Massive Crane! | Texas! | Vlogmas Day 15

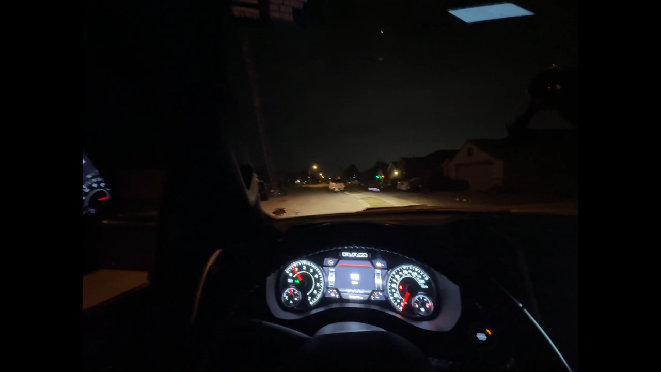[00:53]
work right now good morning everybody we are pulling into the job site right now there's a lot of people yeah i'm not getting the front row that i
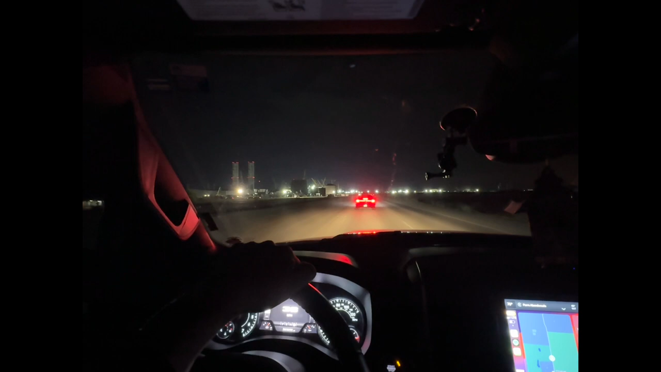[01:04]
usually get yeah that's for sure but let's head into the job site right now oh boy
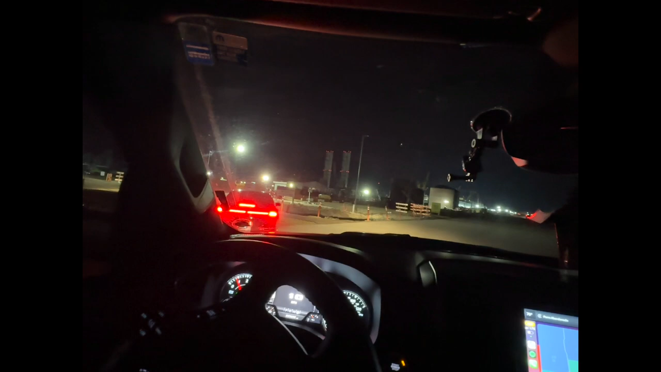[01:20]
god dang that guy's rushing around like uh
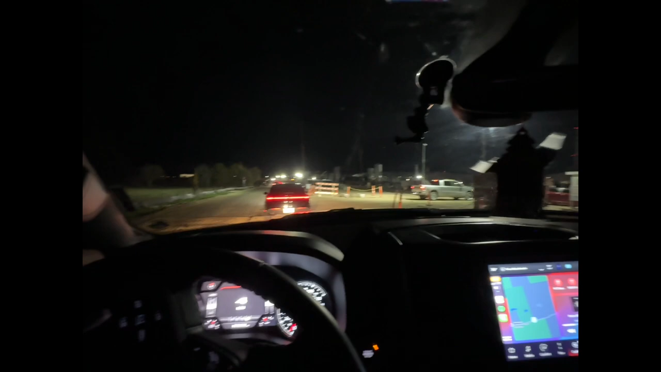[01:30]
he didn't even care about these speed bumps he just messed up his suspension god dang yeah i don't know maybe he's trying to find find his workplace but
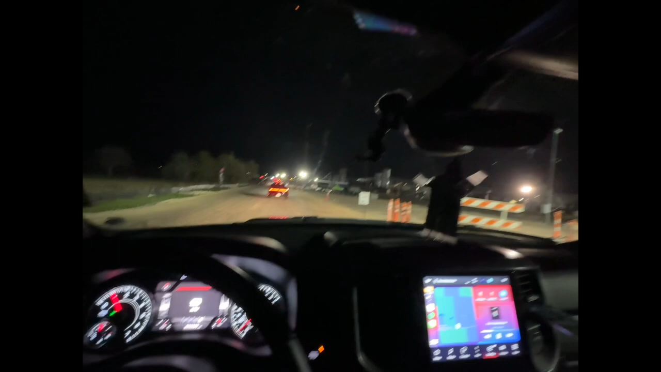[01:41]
he came in like a bat out of hell all right i don't think i'm gonna get my good parking spot that i usually get but oh well it is what it is let's um let's get to work and you know have a good day hope you all having a good and productive day today make it a good one uh you know just keep your head up keep positive everybody and uh yeah that's about it don't forget to hit the like button
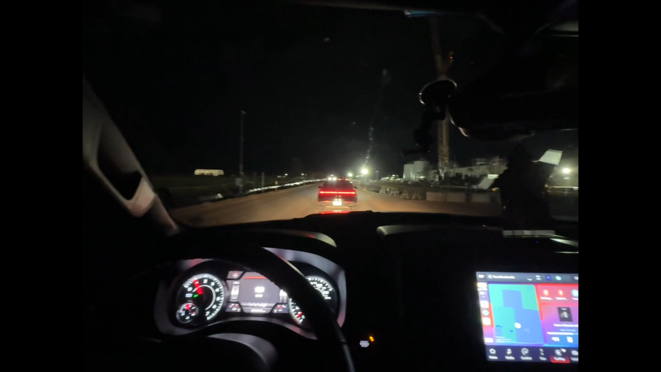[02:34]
yeah but anyways guys hope you guys are all having a good day and uh yeah let's make it a good one but anyways everybody let's head into the job site right now god damn that's a big crane